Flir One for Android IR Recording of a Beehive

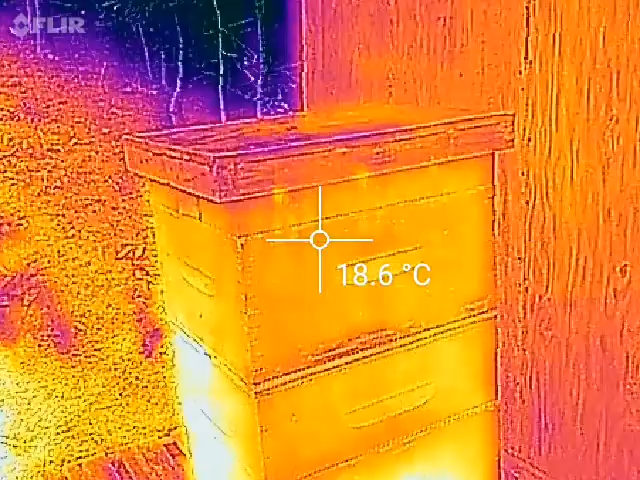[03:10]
On screen: spot 18.6°C
hasn't been shining on the hives now it's been a cold
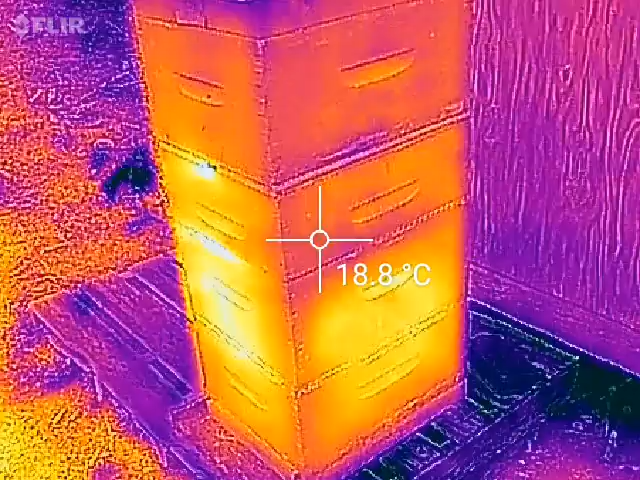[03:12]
On screen: spot 18.8°C
day today and a cloudy day so most of this heat heat isn't radiated heat from the sun it should be from the bees but i don't